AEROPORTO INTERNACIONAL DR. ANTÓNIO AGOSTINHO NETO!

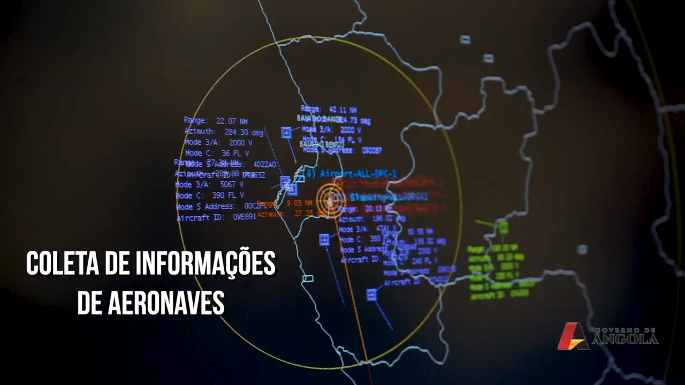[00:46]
Uma depende do sinal processado pelas aeronaves
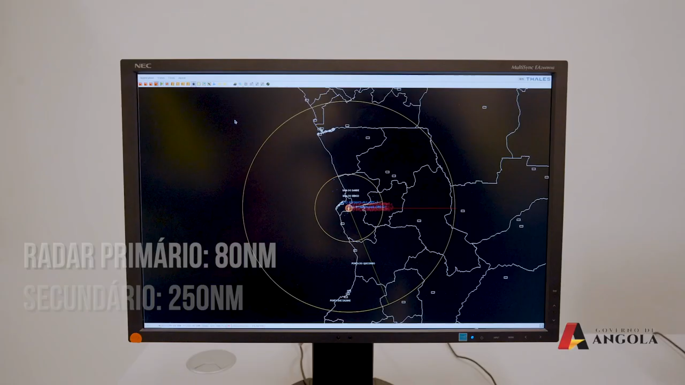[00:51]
e a outra depende do impulso repetido a partir da superfície delas.